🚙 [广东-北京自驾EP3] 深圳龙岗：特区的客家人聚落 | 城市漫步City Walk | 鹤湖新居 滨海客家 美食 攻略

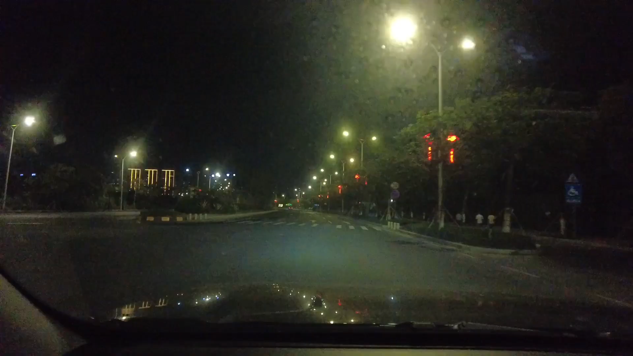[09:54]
下了高速现在是在去汕尾市区的路上然后